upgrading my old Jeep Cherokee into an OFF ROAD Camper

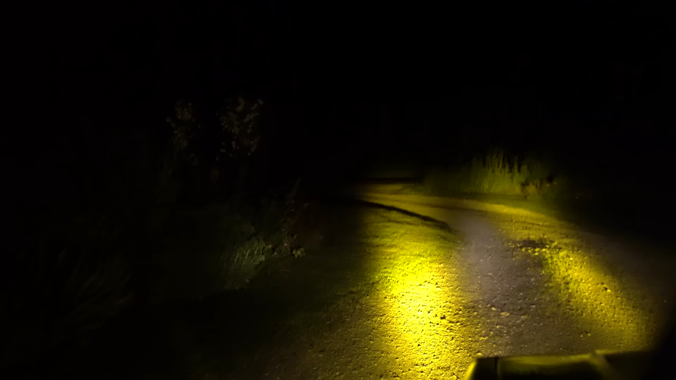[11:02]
Spot beam, which is what I have, and it's good for long distance. And combo beam, which offers balance of both flood and spot.